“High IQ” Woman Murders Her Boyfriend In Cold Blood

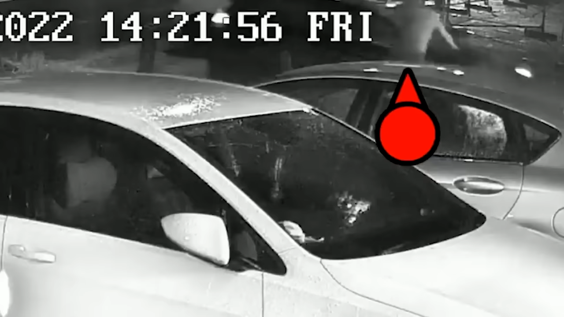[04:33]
Ryan was knocked off balance by the attempt to run him over. Alice, in a clear rage, attempted to run over Ryan again.
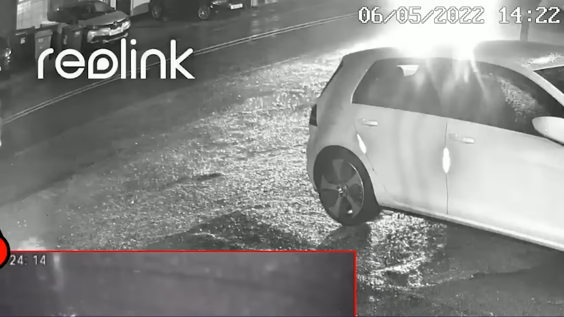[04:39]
This time, he was knocked onto the bonnet. Ryan got up from the second attempt, but she tried to run him over yet again. And this time, Alice succeeded. Ryan went underneath the car and became trapped.